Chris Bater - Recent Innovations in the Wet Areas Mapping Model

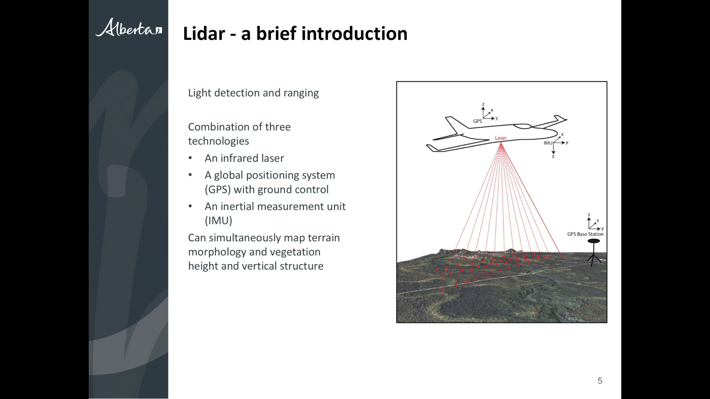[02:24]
And an inertial measurement unit, which gives you the pitch, roll, and yaw of the platform. So you know it's X, Y, Z position. You know how it's oriented. You've got a laser firing 100,000 pulses per second. And that's how we can start to get these decimeter accuracies and measure vegetation and terrain with incredible detail. So LIDAR is fundamentally a point cloud. And Nicholas alluded to this, but the laser that we use in most applications is a near-infrared laser. So near-infrared lasers are really good for scanning vegetation. Vegetation is very bright. in the near-infrared portion of the electromagnetic spectrum. And to use one of Nicholas's analogies, if we could see near-infrared light, we need to wear welder's goggles when we walk through the forest.
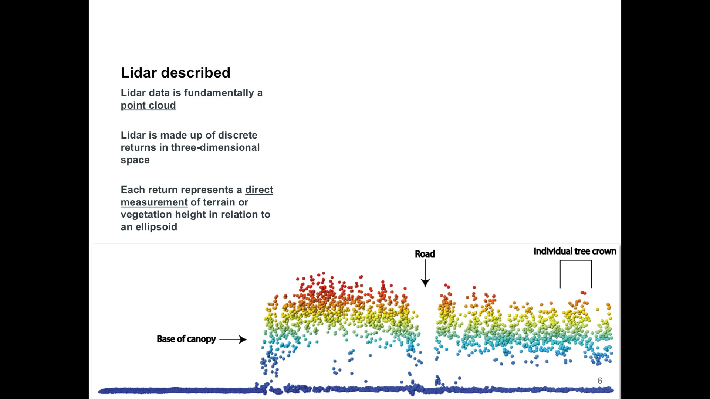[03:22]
Water shows up as no data when you look at a LIDAR-derived DEM. So it's really important to keep in mind. We can directly measure vegetation height and structure. We cannot measure directly water. So everything I'm talking about today is a modeling. These are our two core data sets that we get, the two deliverables when we've spent $25 million on LIDAR, and these are the most of the people in the GOA when they get LIDAR data, these are the two data sets they get. And these are also the two core data sets that the wet areas mapping model is based on.
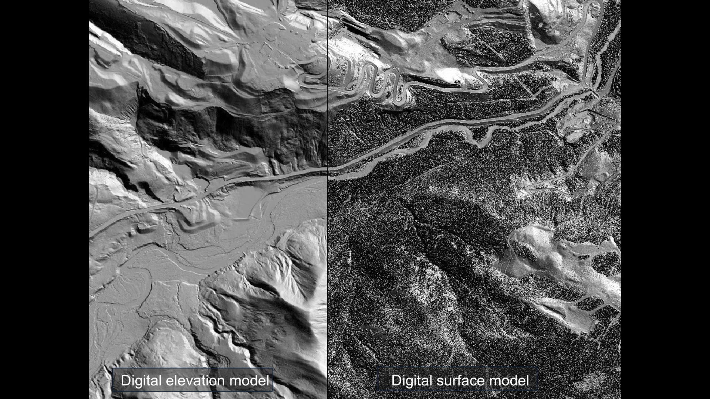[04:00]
Wet areas mapping doesn't use the LIDAR point cloud. When we're doing forest inventory stuff that Nicholas talked about, then we use the point cloud. But for wet areas mapping, we just use these two one-meter data sets. Nicholas also showed you examples of the 20-meter or 25-meter DEMs with LIDAR. Here we have the 25-meter DEM in the middle. This on top is a 100-meter DEM, and that's the official GOA data set that we use for estimating terrain heights. So if you can imagine trying to make decisions about how you want to manage the landscape with a 100-meter DEM versus LIDAR, it's really no contest.
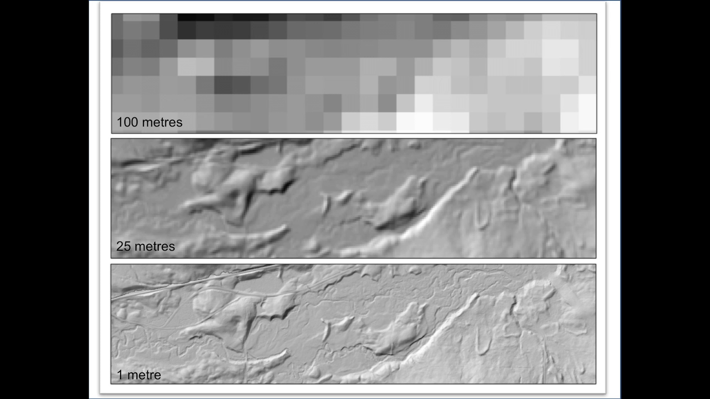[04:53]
If you're looking at the province, doing things at 100 meters can really save you a lot of time. You don't need to do everything at one meter. And what I'll talk about today is the fact that it's very difficult to model things at one meter because it's just so much detail and so much information. And why do we love LIDAR?
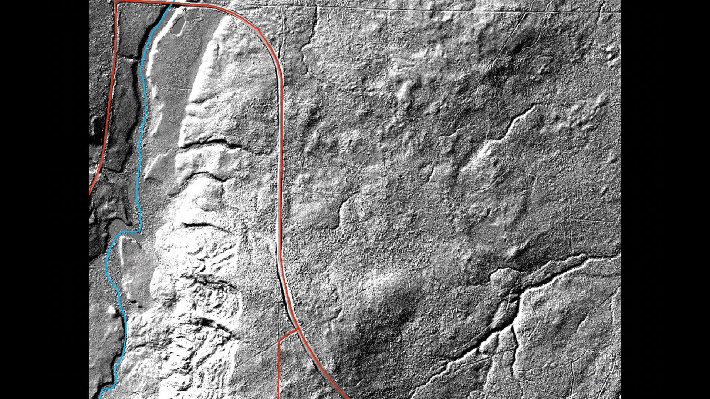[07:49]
More and more forestry companies are, at a minimum, at least looking at a digital elevation model hillshade, which is great because it gives you a different perspective on the landscape. Although we do have to remember that photogrammetrists can look at imagery in 3D.
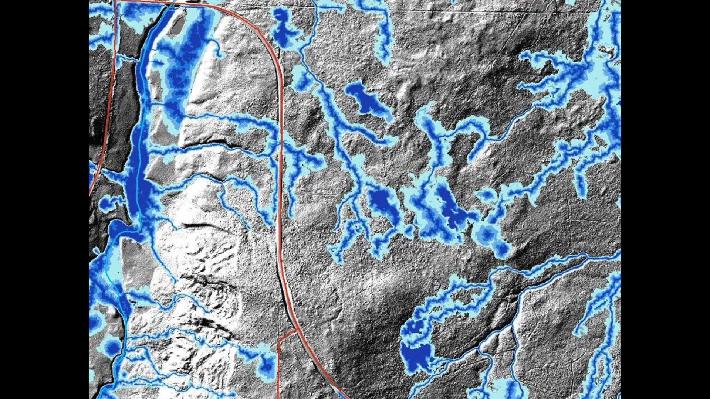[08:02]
Here we have our wet areas mapping data, our depth to water estimates.
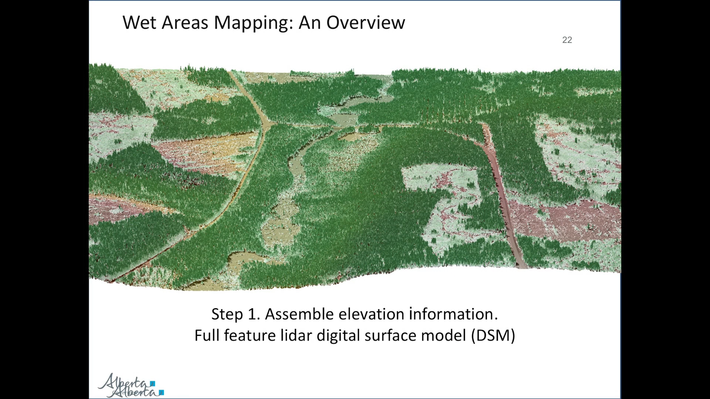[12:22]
So this is looking not just at the bare earth, but the entire LIDAR data set. He takes that and he assembles a digital elevation model. So the bare earth, no vegetation.
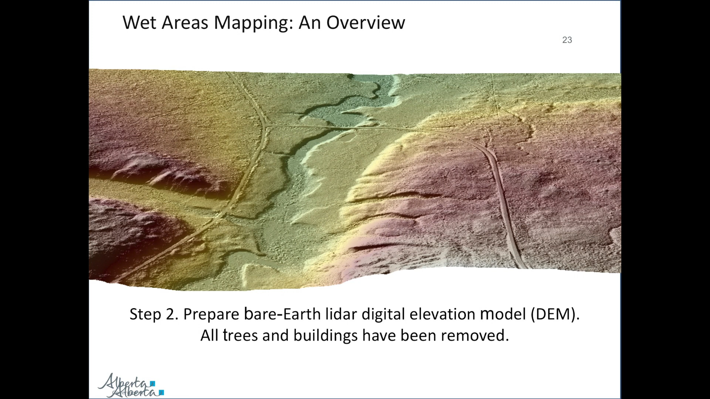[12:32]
He develops the predicted streams, which were in turn estimated using the flow direction and flow accumulation rasters.
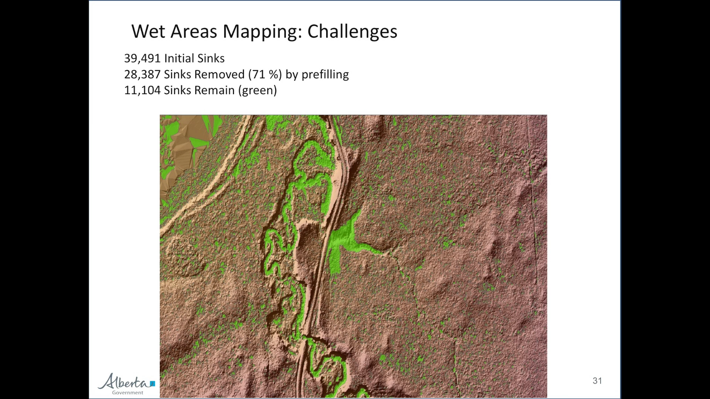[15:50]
The next thing he has to do is breach roads. So there may be culverts on a road, but we don't know it, so you get water pooling on a roadside.